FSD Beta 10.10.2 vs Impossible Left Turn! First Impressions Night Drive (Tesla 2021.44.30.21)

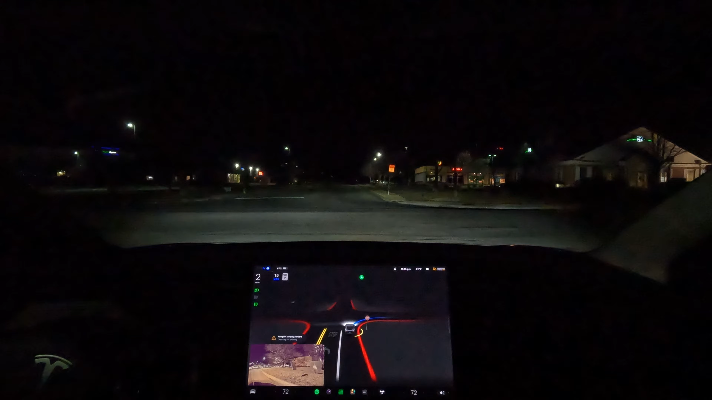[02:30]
be able to charge there let's see how it does here we do have the full stopping all right creeping for visibility it's completely clear it's i'm sorry that this is a uh kind of late night did we just curb my wheel i think we just curbed the wheel maybe not i don't know i don't really care too much to be honest with you but no we're gonna come up here and we're gonna hit the left hand turn see if it can do it uh we have the right away
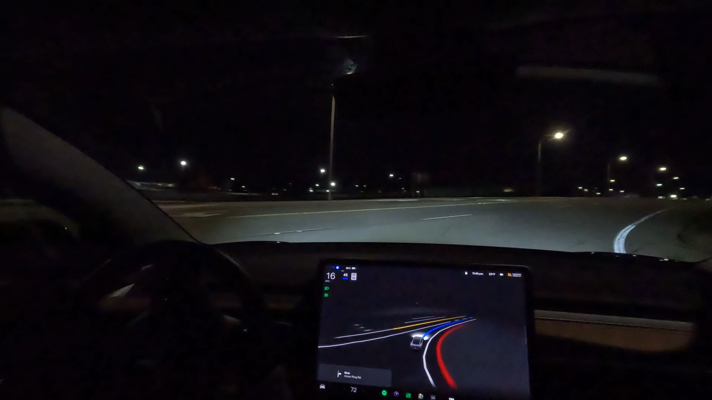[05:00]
so despite it getting in the lane very late that wasn't too bad i wonder how it's going to do on this roundabout i've never actually taken it through this big roundabout so let's see here it's coming up
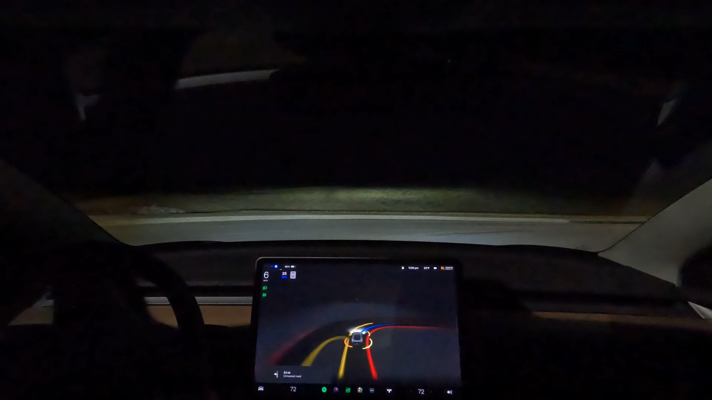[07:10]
oh i thought i was about to hit the curb i thought i was about to hit the curb all right let's see how it handles this oh this is not a stop sign this is not a stop sign all right we're gonna report that there's been a lot of reports but i mean not any disengagements so now i have no idea where i'm at the car is handling it though normally it would say whenever a navigation is about to end i think if i remember correctly i have it set to end yeah that's not a stop sign so it did really good there
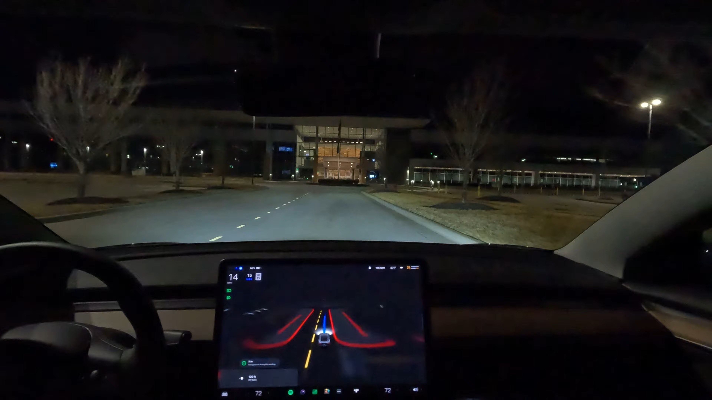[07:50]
i know it should end us in a parking lot and we're we're in a parking lot so yep navigation ending so i have our next destination let's go ahead and let's get started i don't think i've ever engaged um fsd from a standstill that was smooth that was really smooth i know there was somewhere in the release notes about uh the vehicle knowing when an imminent or like when slowdown
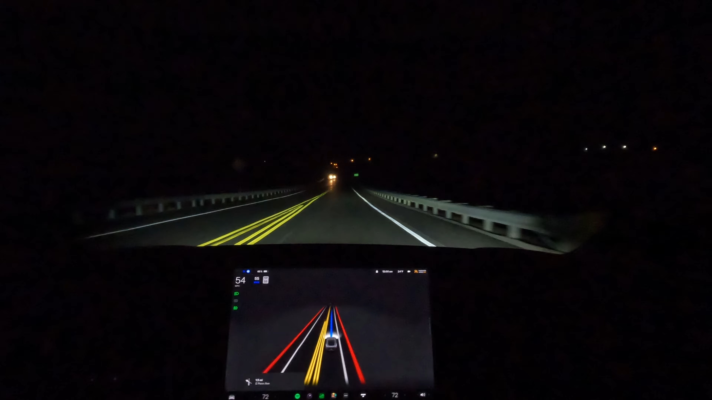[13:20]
just right off the bat like in a turn but that was really good like i put like a quote-unquote like gap detection there was no car coming so i guess i just saw that it was clear maybe because like that intersection is on like kind of an incline so the camera had better visibility uh maybe that's why it was so confident because normally in any other left-hand tournament you all saw me do okay it should not be stopping through here all right yeah that's really bad
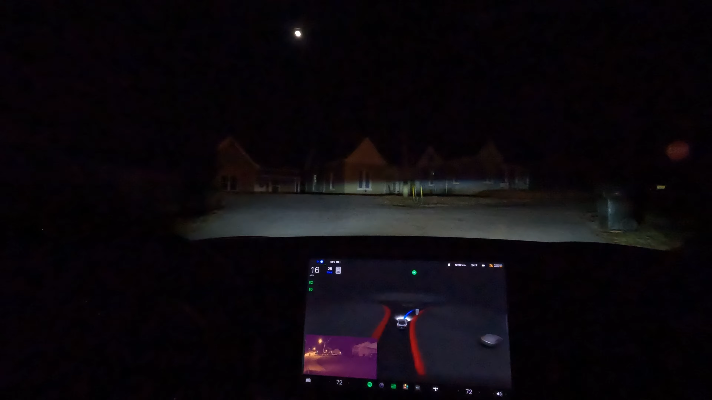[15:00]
hmm boy honestly it handled that more than I better than I would have handled it I had no idea where we were that no idea was going on I thought at one point it was we were supposed to take the far right kind of fork but no beta did it
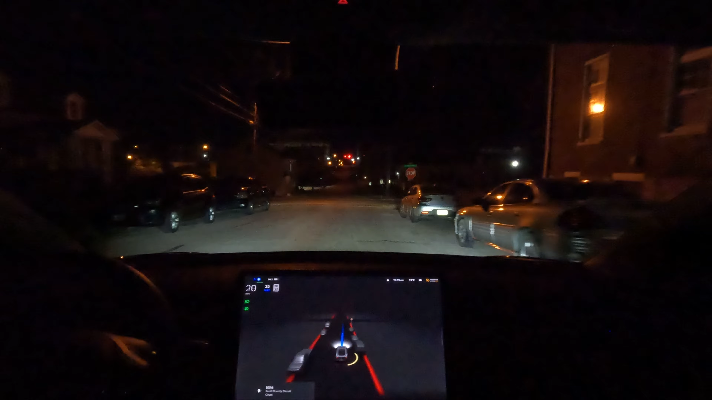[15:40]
oh my goodness the road here is awful you know we got a four-way we got we are clear
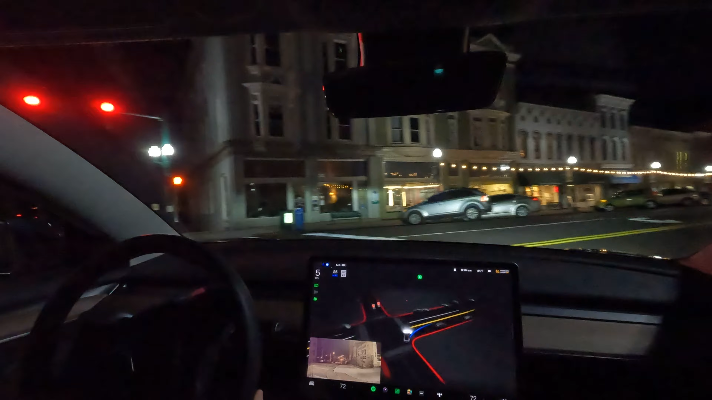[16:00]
just checking for visibility we are completely good please don't slam on your brakes please don't slam on your brakes please don't slam on your brakes
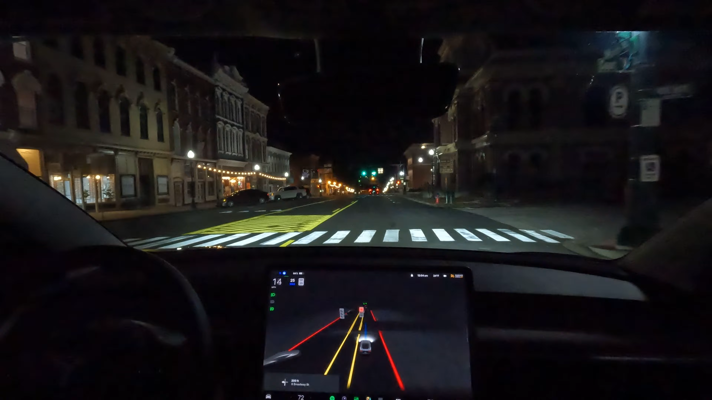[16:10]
it's doing it again I thought that was fixed I thought that was fixed I went through tons of yellow lights or not yellow lights but you know yellow flashing without a problem